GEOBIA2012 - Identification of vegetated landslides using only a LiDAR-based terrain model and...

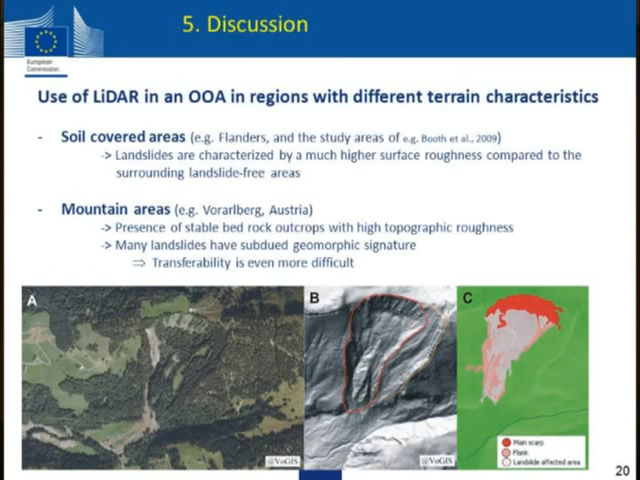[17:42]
illustration down here at the bottom of how well we can actually, when it works well, how well we can identify these landslides. So on the right hand side, this is automatically grown from the image that you see on the left.